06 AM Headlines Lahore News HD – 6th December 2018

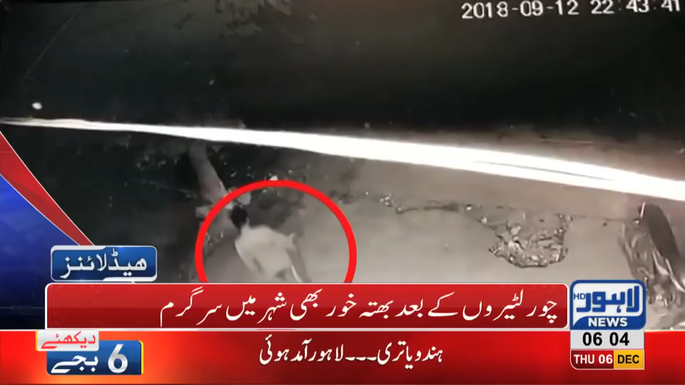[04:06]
چور لٹیروں کے بعد بطہ خور بھی شہر میں سرگرم کینٹ کے علاقے میں نامعلوم افراد نے تاجر محمد عظیم کے گھر لاکھ روپے بطے کی پرچیاں پھینک دی ملزمان کی سیسی ٹی وی فوٹیج لاہور نیوز کو محصول